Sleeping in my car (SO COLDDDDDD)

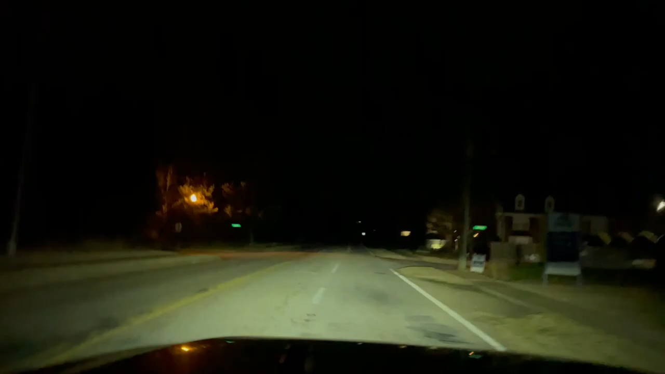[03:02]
you see these roads you see these roads you think i'm gonna run in these roads no sir